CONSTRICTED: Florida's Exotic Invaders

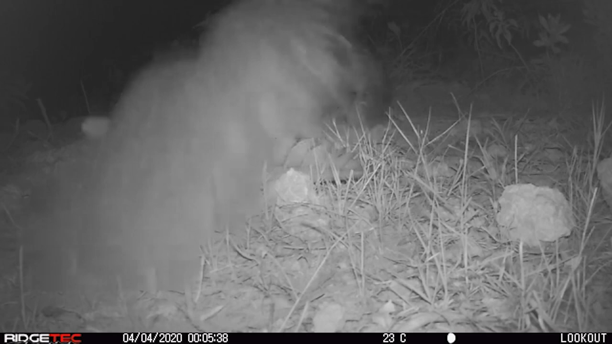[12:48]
Not only do the images capture important clues about the nesting behavior of the crocodiles,